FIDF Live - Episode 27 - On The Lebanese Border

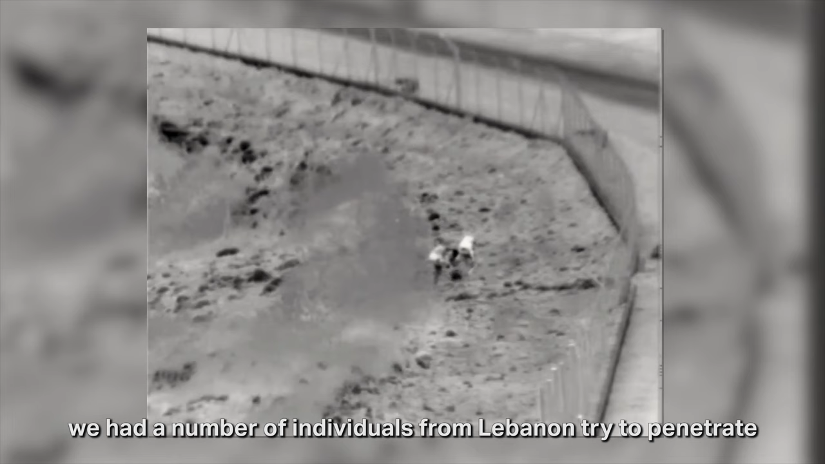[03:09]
Very recently, we had a number of individuals from Lebanon try to penetrate the fence, come into Israel.